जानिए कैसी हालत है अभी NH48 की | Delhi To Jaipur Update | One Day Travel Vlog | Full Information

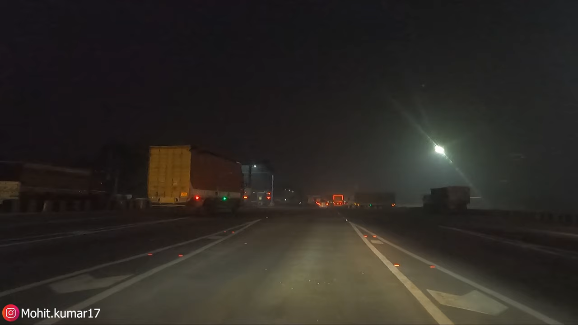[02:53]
टोल प्लाजा क्रोस कर दिया उप्लाजा क्रोस कर दिया हमाने सार का अब असली खेल चालु होता है इसको क्रोस करने के बाद हुआ यह इस नहीं आप
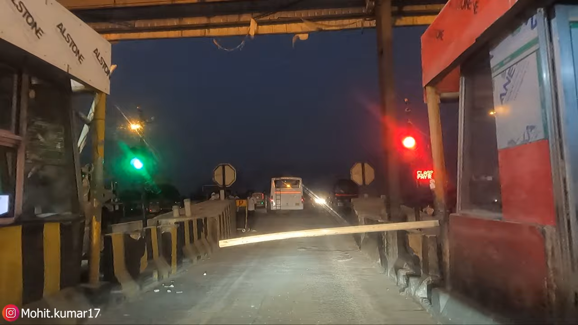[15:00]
और यह हमने टोल प्लाजा क्रॉस कर दिया अब एक टोल प्लाजा और रह गया है मानिसर वाला देख सकते हो साउंड कितनी वर खाबड़े हैं आपर टोल प्लाजा के पास में ही
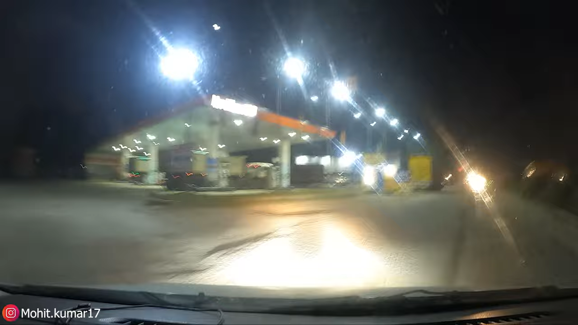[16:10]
फोटी एट से उतरके नीचे की सेडम आए है गयास परवाने के लिए
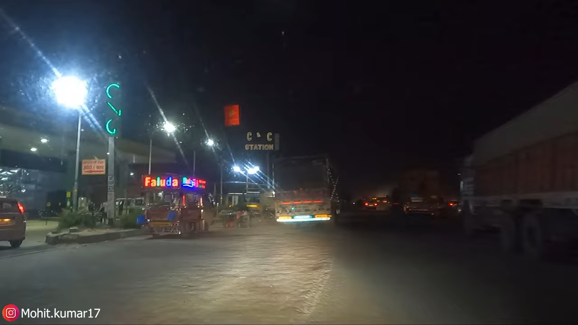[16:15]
क्योंकि जो हमने नीम राना में स्विवाग गाड़ी चल चुकी
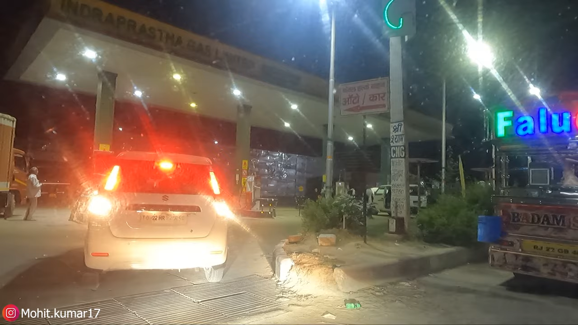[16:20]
है तो 276 क्रोमेटर और गास परवागे बापिस आगे अब यहां से घर का डिस्टैंस अराउंड 120 क्रोमेटर करीव है देखो कितने वजे तक पहुंसते हैं राइट नौ टाइम हो रहा है छे बच के 18 मिलट अंधेरा हो चुका है गोपरो से शूट करों इसलिए ज्यादा रोड की कंडिशन दिखा नहीं सकता लेकिन
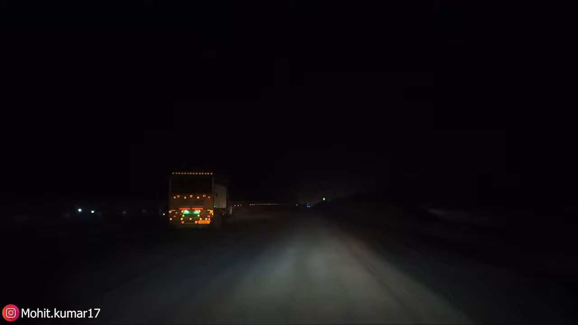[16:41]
बता सकता हूं कैसी हो रखिए तो अभी तो खराब रखिए पैच चलो बढ़ते आगे
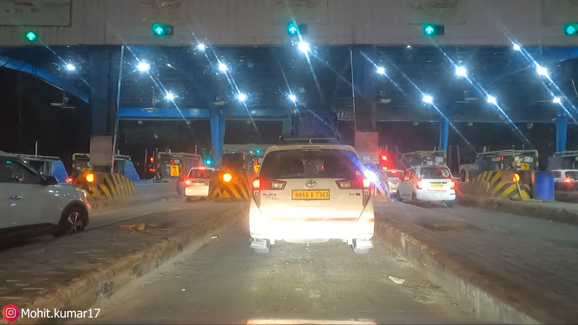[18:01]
जो और बाकी शाम के टाइम पे ट्रक ट्रैफिक बढ़ जाता है तो काफी गाड़ी देख के चलानी पड़ती है बाकी इस वार इतनी मेरे को दिक्कत नहीं हुई जितनी लास्ट टाइम हुई थी चलो इस वाले टोल प्लाजा को क्रोस करते हैं फिर बढ़ते हैं आगे